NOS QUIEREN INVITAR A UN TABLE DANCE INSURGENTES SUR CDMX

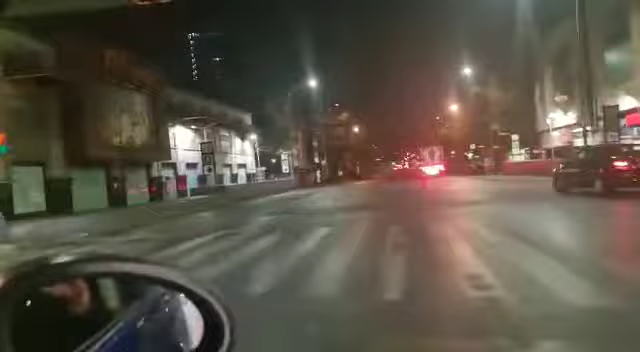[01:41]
espiga de gran de muchos años funcionando ya cerrada
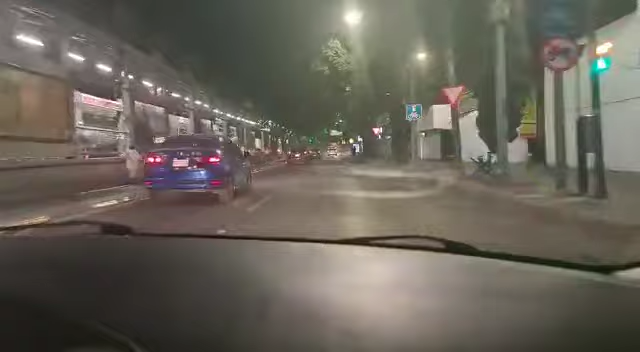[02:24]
aquí es una zona tradicional aquí la famosa gasolinera que ya tiene muchos años estos centros de diversión y los famosos tarjeteros que te llevan a lugares de duposa reputación pero es la noche en la ciudad de méxico y
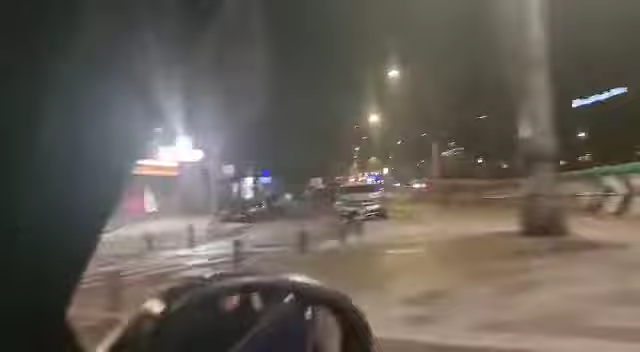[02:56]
aquí este edificio también también un lugar para mujeres de esos como table pero